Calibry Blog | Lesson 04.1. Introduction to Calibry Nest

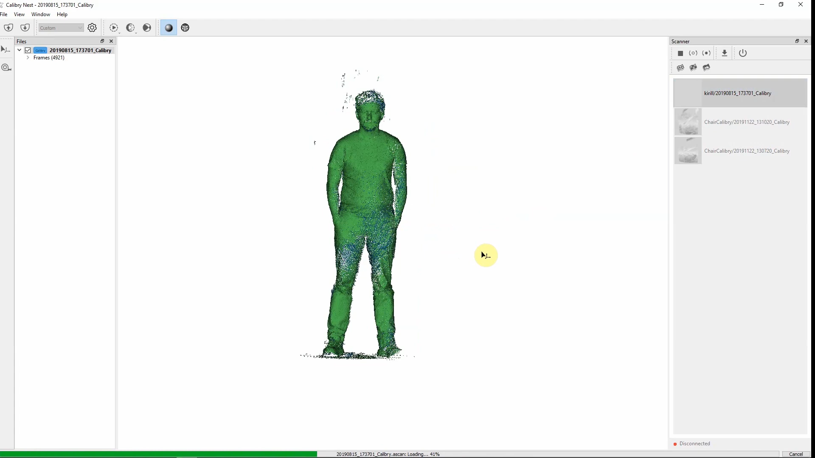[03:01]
Just double click on it and then your data will appear on the computer screen. Also you can use a drag-and-drop function. Just drag your file from whatever it's
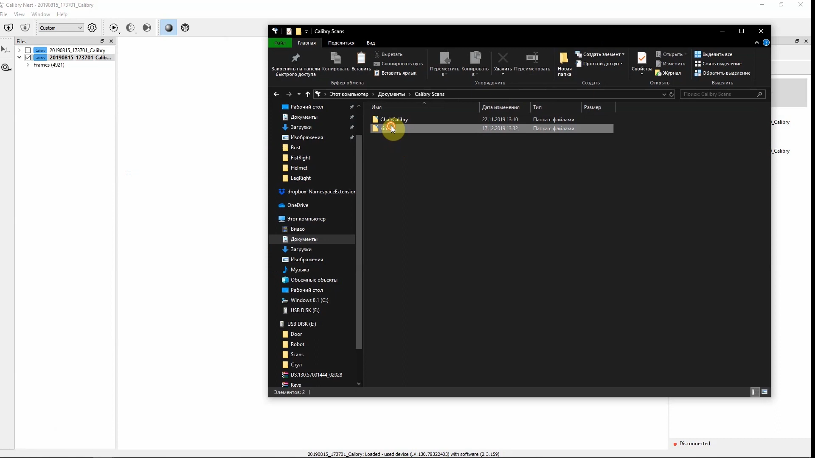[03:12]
stored on computer and drop it in the software.
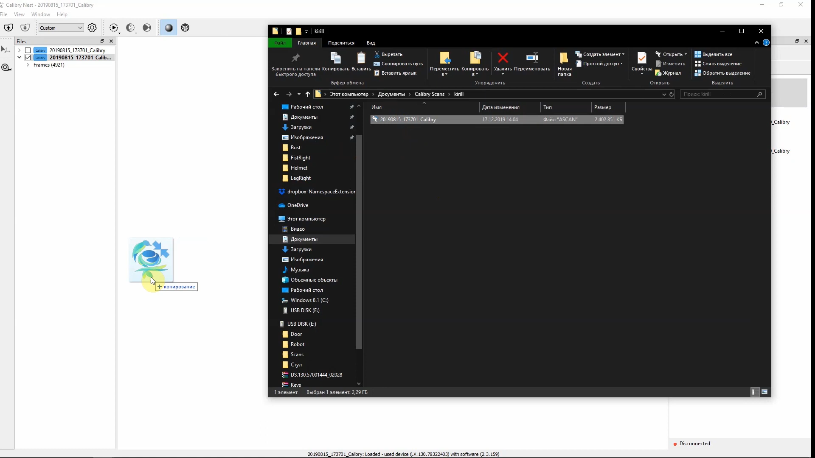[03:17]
There is no difference on how to import projects in the software.
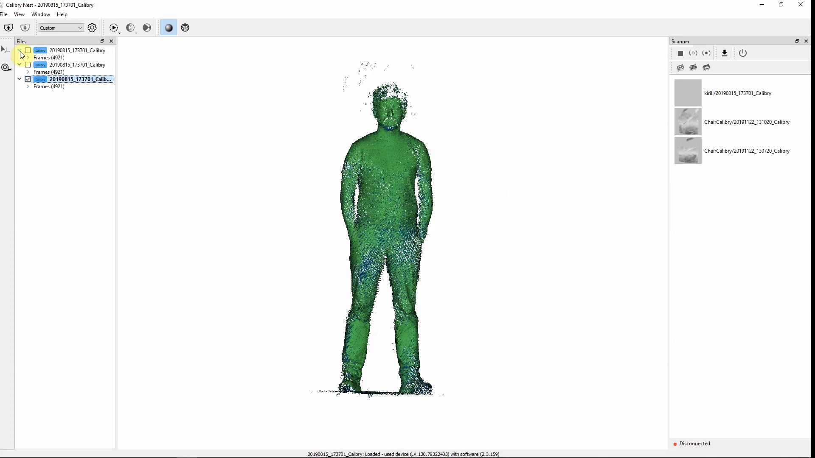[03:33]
Here's three projects that have been imported into the software. Here we can see the the name of our project. What model of a scanner it's been made of and the amount of frames that have been captured in this project. Calibri Nest is designed in such a way that preserves your graphic card resources.
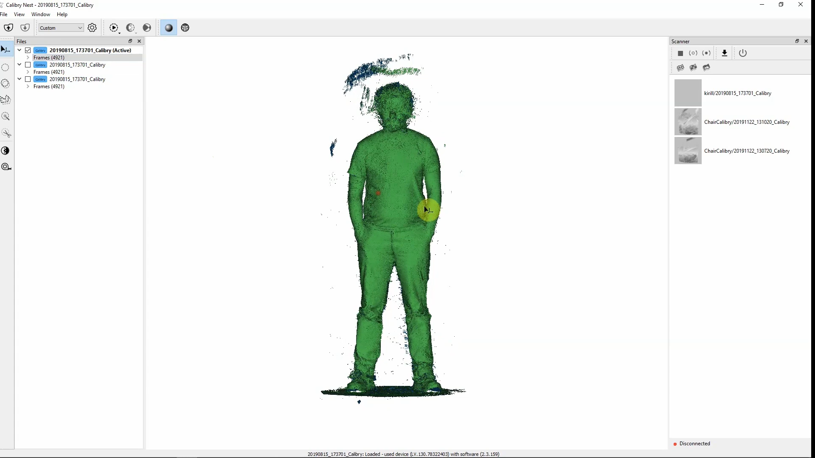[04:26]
But if we choose all frames we'll see much more data and all frames. As you can see now you can see even those small parts that weren't visible when you click on the project.
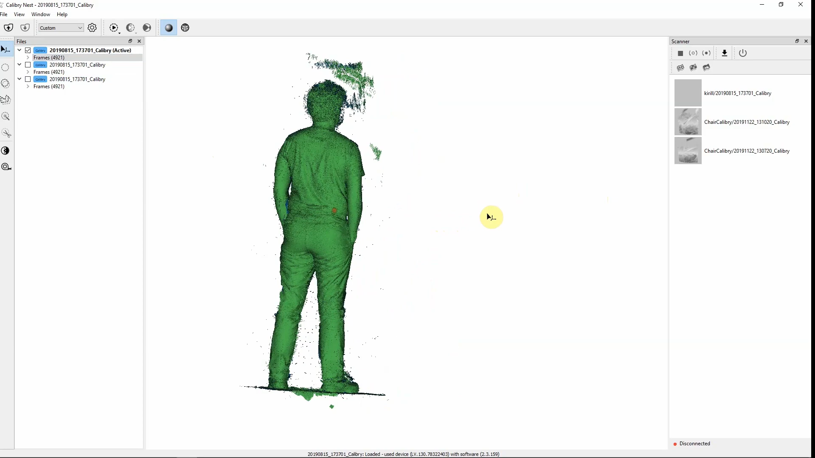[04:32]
Not on the frames. Also at the bottom of the window you can see the most recent project that has been imported into this software. Its name. Serial number of a scanner. And in what version of Calibri Nest software. Also you could choose which windows you need right now and hide those that aren't necessary.
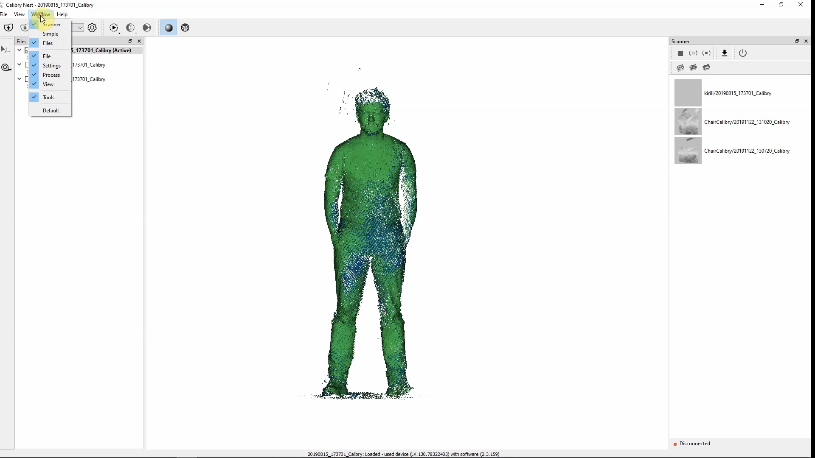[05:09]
If you need you can change the language. Also you can change the colors of
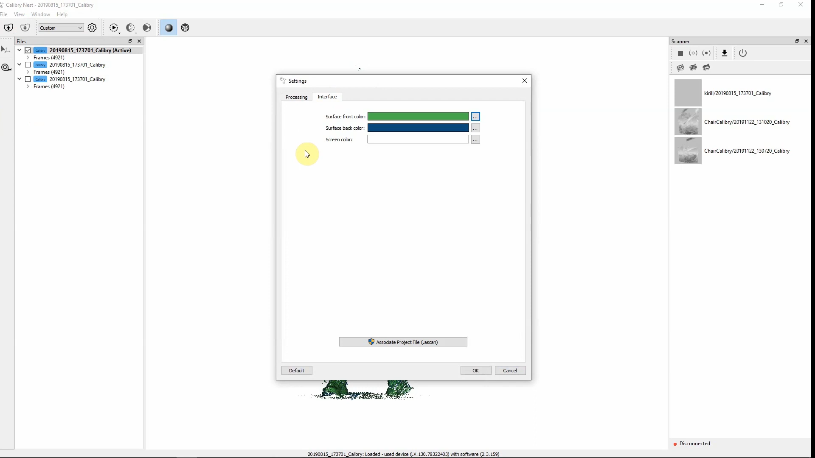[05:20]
the inner and outer surfaces of the project. All depends on what colors you prefer and which colors
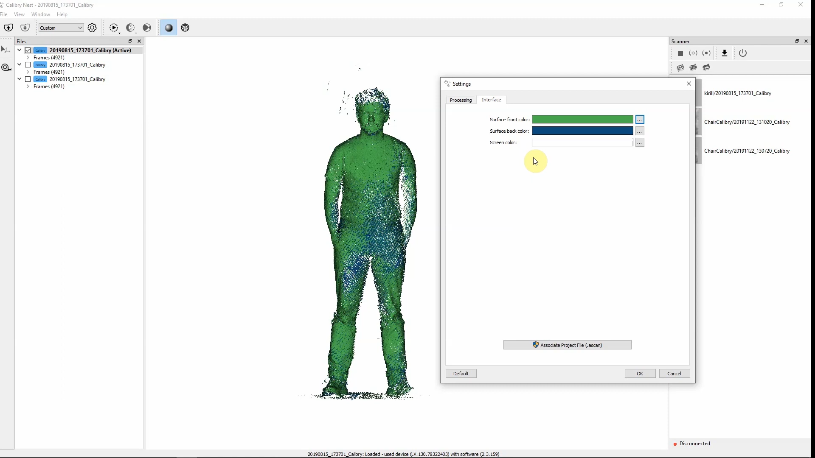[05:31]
allows you to see more areas where information is lacking. Calibri Nest is designed to process data that is captured on Thor 3D scanners. In this case the Calibri scanner. The raw data of which can only be opened in our software.
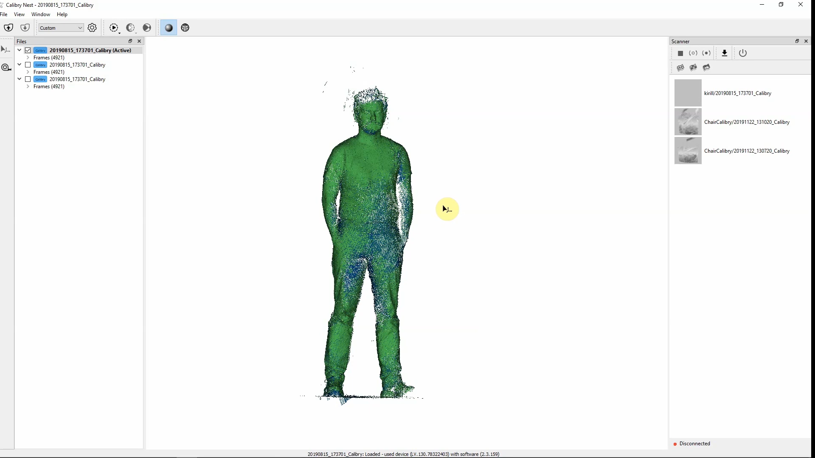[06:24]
Any polygonal models that has been created even in third party software can also be opened in Calibri Nest software. But we will talk about this in our next videos. Thanks for watching. Goodbye.